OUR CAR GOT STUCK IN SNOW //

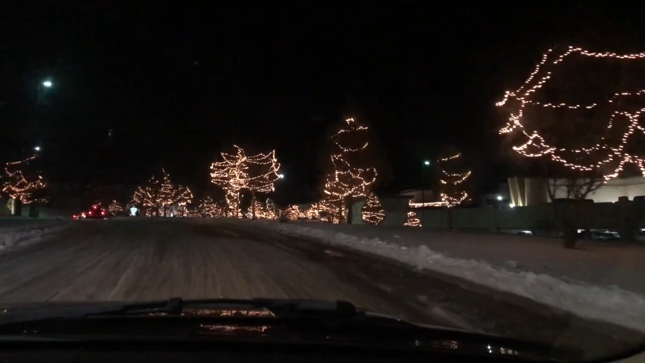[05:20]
And we are at the inn. And it looks, again, so winter wonderland-y. God, I sound like such an idiot.